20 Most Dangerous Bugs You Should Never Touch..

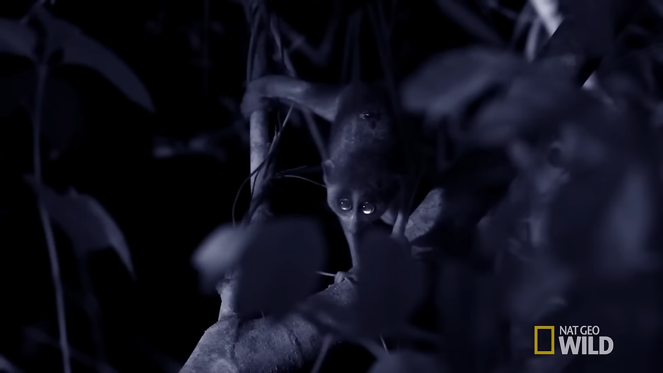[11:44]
enchanting large eyes, and a unique defensive adaptation.
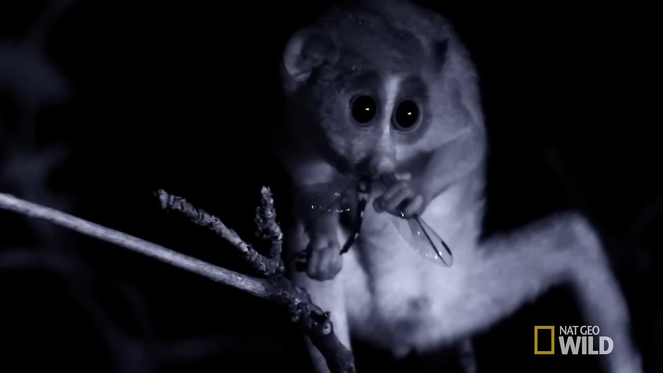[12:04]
insects, and small animals, facilitated by specialized teeth, it possesses specialized glands located on the inside of its elbows that produce venom.
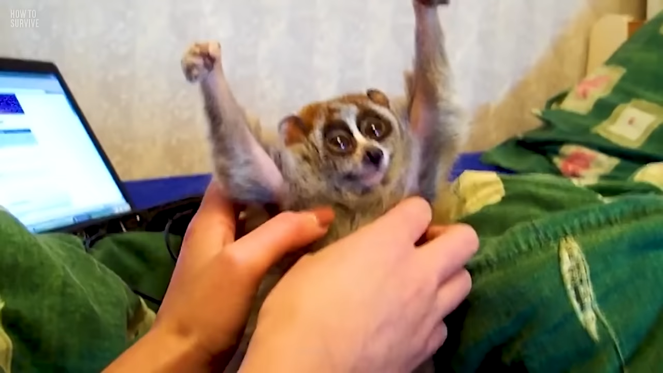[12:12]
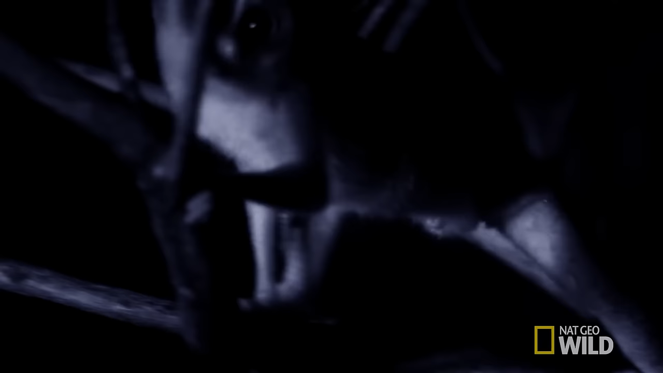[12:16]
When threatened, the slow Loris will mix this venom with its saliva and deliver a toxic bite.